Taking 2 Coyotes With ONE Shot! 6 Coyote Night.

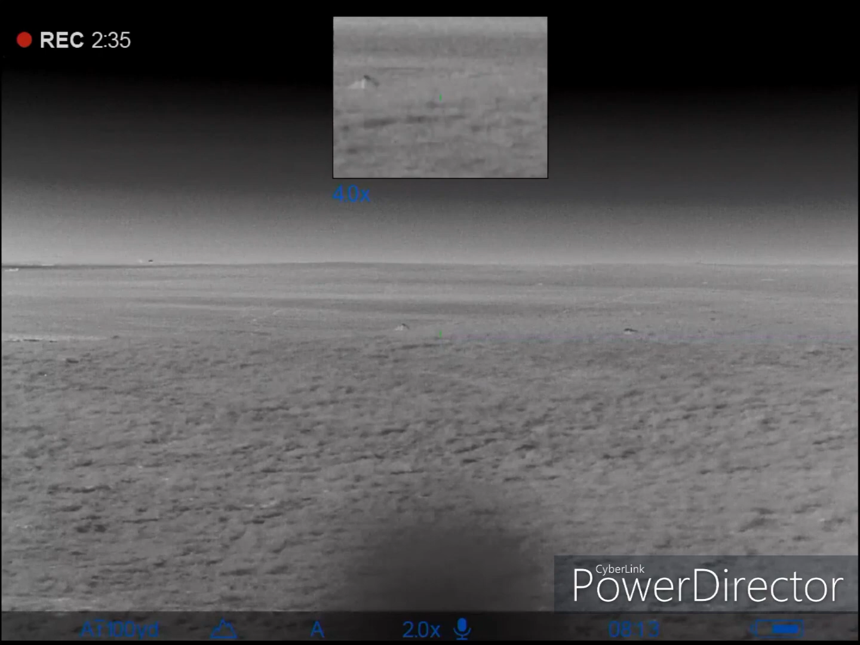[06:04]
Take a shot. Got him. I got him. Watch him run. He got hit in the gut.